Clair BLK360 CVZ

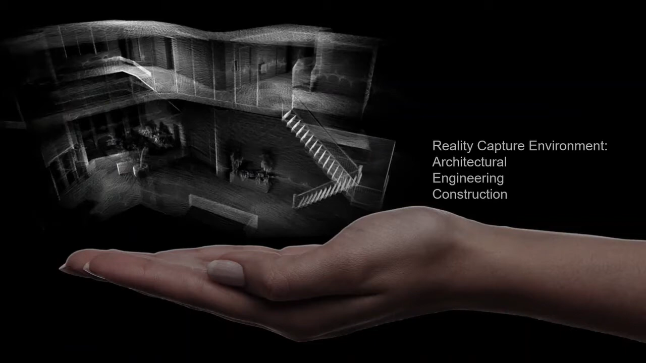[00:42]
the engineering environment, and construction environment, there's not a better scanner from an entry level than the BLK360. The BLK360 itself has scan speeds of 360,000 points per second.
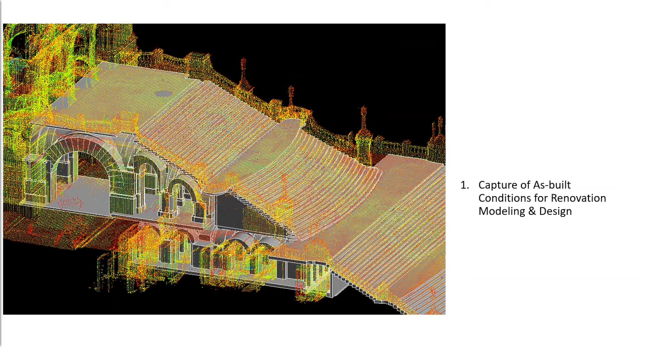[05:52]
Imagine a building without plans, blueprints, or any type of digital assets. Going out and laser scanning sites is easier and better than ever. Another great application is capturing MEP spaces for coordination. Imagine capturing a space like this, modeling 3D assets. In this case, we've got fire protection, some MEP elements, and then using it for your design model and coordination while overlapping data and geometry.
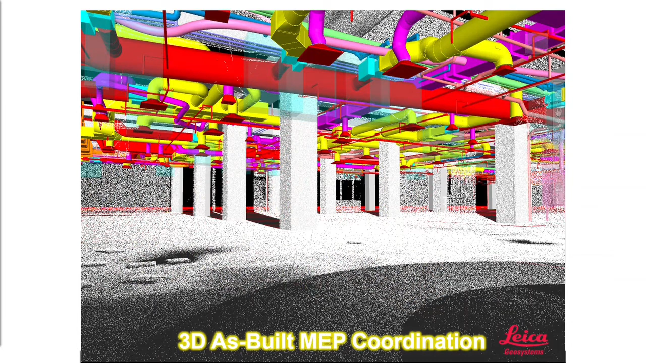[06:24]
Another is architectural skins and panels for existing conditions for building skins, etc.
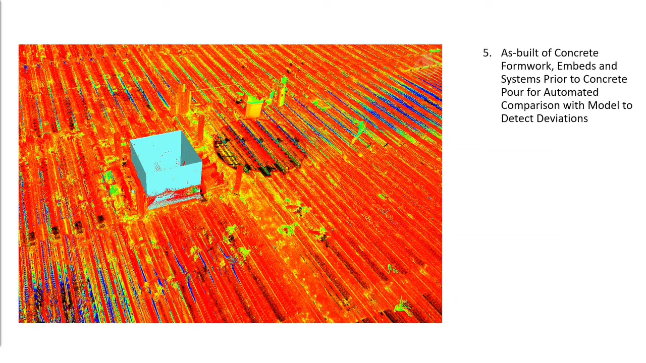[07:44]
This enables automated comparison with the models to detect deviations and etc. Sleeves, post-tension cable systems all come into play while scanning concrete work. As-built-in construction and milestones, especially in this COVID-19 environment that we're all experiencing. Scanning data above the ceilings, in the walls, under slabs, really is a risk management or risk mitigation type operation.
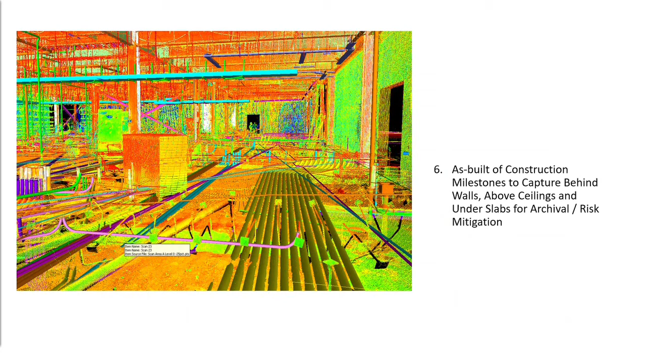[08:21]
Imagine sharing this information with owners, with architects, with engineers, those that are working remotely and don't go to the site. Reality capture is extremely important through the entire process of construction. Validation to ensure construction placement of materials is accurate.